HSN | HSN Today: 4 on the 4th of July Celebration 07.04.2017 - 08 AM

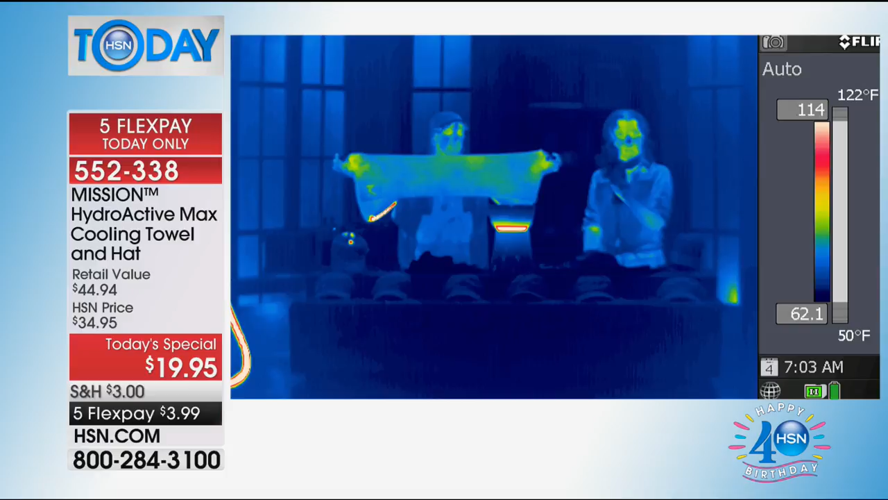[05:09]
It goes from red watches, I'm not even moving, and it's going to go to darker and deeper blue before your eyes.
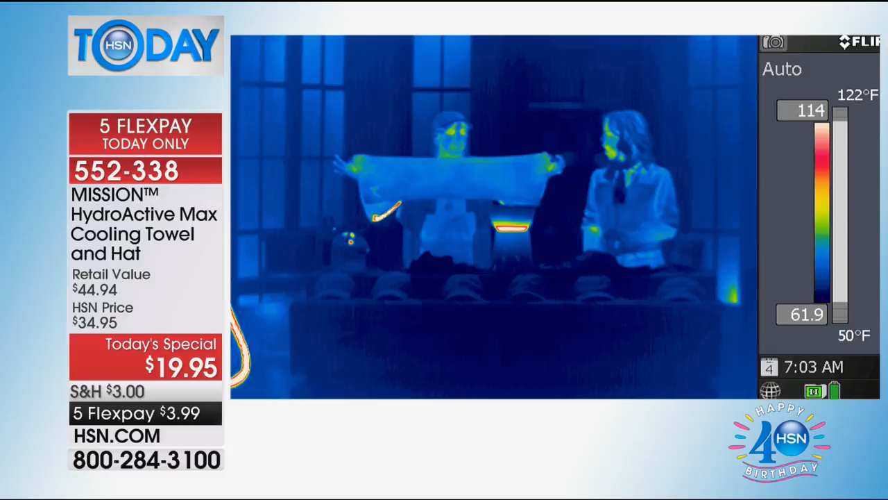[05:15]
It's the coolest thing to see it live in action because literally, my friends, this will go on average 30 degrees below your average body temperature.